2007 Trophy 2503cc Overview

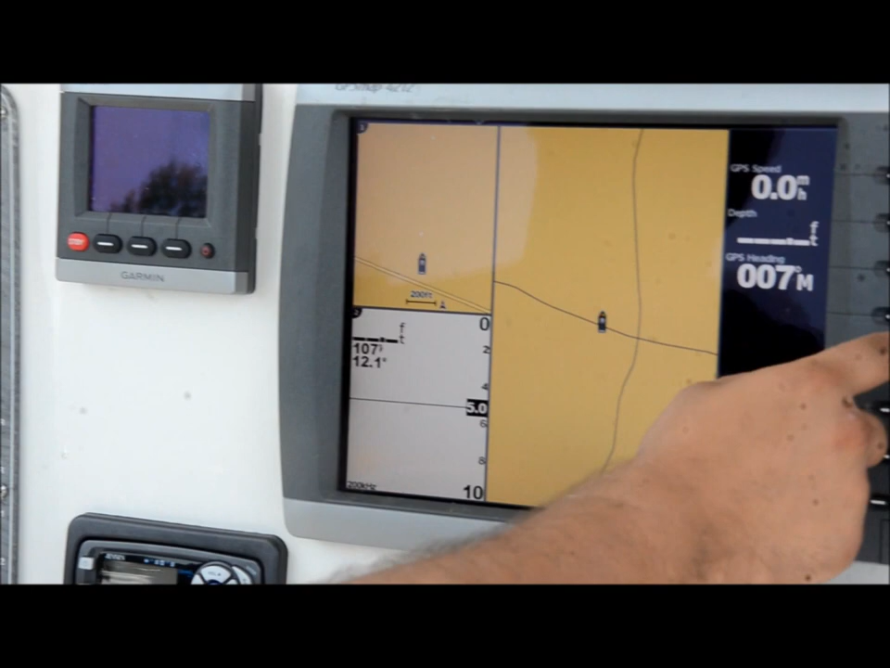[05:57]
You can go to just the map. You can go to just the bottom finder.
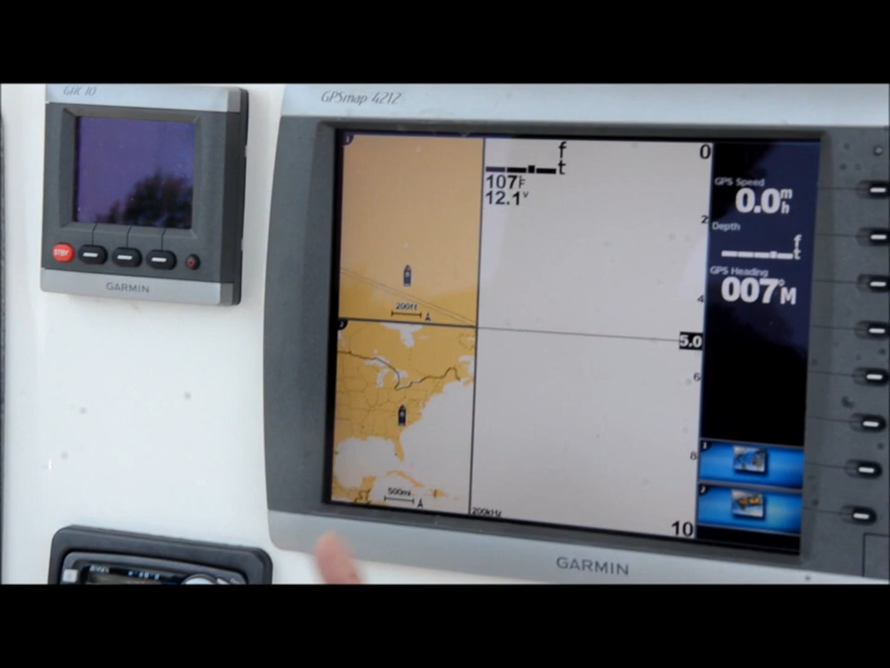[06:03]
On screen: water 107°F
It makes it really nice. It just depends on what you want to do. We'll power that off. As you can see, everything works on it.